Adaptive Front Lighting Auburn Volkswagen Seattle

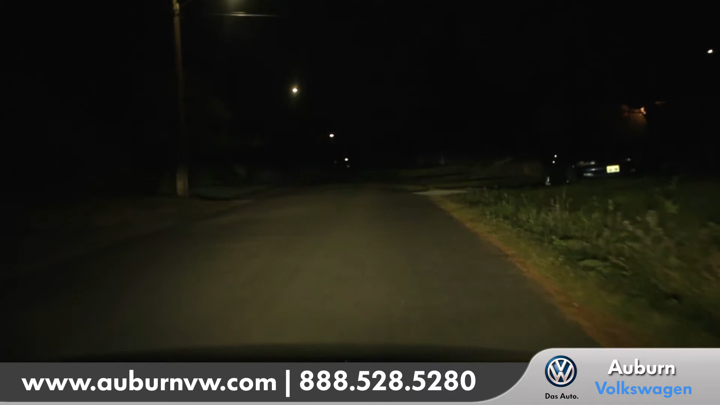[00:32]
And when you turn your wheel, you can see where you're going.